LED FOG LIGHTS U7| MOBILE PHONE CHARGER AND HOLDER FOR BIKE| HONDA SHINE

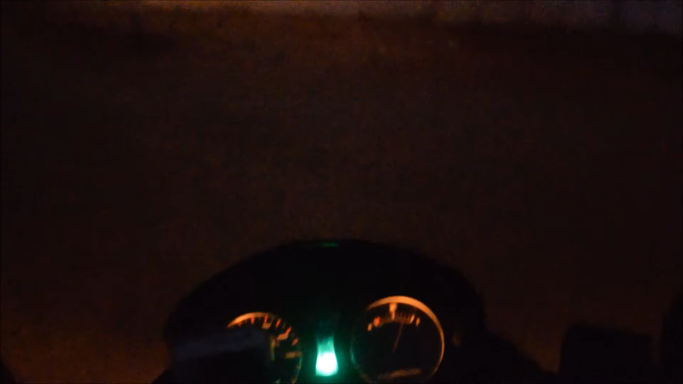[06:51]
it is not the high beam the normal normal thing since it is very dark you will find it to be very powerful and if i want the high beam of the